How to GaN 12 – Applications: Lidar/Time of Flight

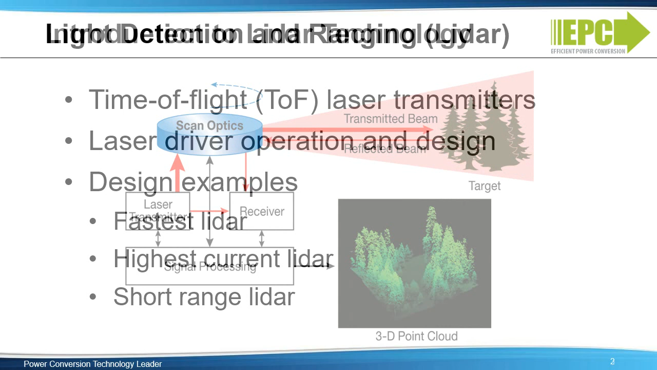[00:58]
A typical LIDAR system transmits light into the atmosphere or space and detects reflected light from one or more targets located some distance from the LIDAR unit. A conceptual LIDAR system is shown here. Comparison of the transmitted and reflected light makes it possible to determine target properties. The target could be solid, such as trees shown in this example. The target could also be liquid, such as raindrops or even gaseous, like a layer of the Earth's atmosphere.
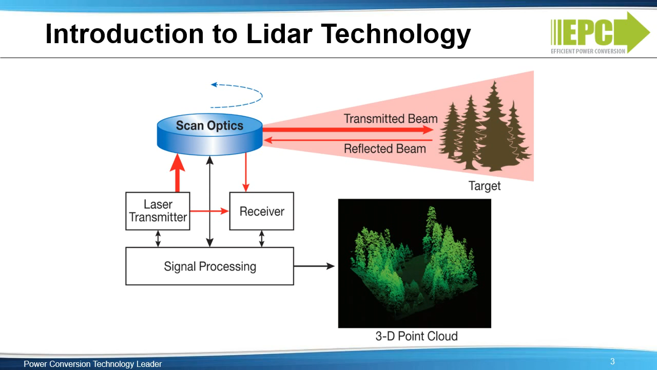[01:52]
When combined with steerable optics, it's possible to sweep the location to measure the distance and map the objects in three dimensional space as seen in the 3D point cloud image here. This ability is extremely useful for autonomous navigation and mapping. Like radar,